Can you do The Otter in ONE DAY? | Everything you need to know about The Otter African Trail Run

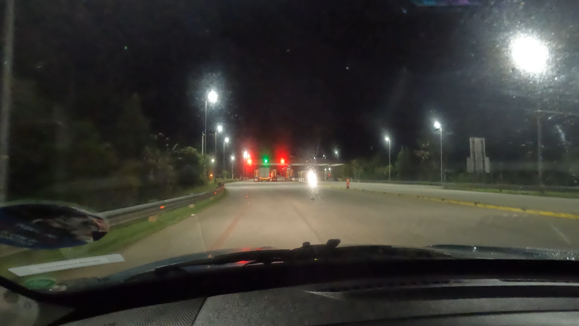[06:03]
So it's worth remembering that there is a toll road in between Nature's Valley and Storm's River Mouth Rest Camp. So whichever way you are traveling you will have to go through the toll road.
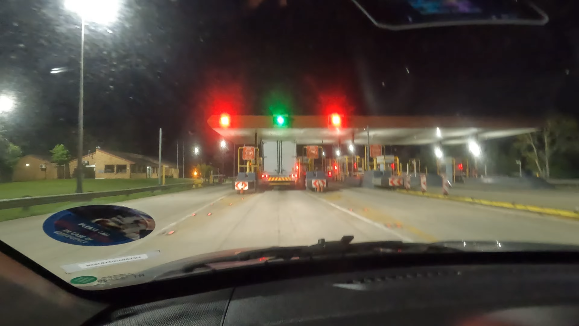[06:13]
So make sure that you have some way of paying for it. 10, 9, 8, 7, 6,